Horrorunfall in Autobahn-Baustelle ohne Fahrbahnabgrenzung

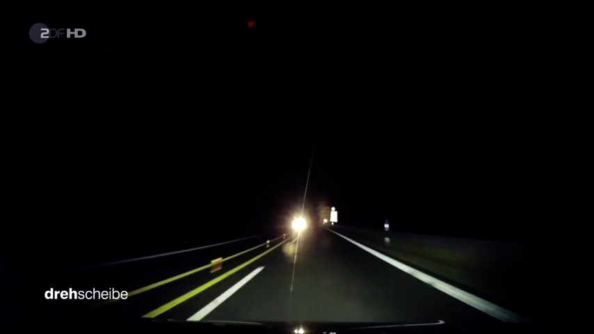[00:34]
Dann gegen 19.30 Uhr in einem Baustellenbereich bei Uffenheim-Langensteinbach passiert es. Das Wohnmobil gerät in den Gegenverkehr.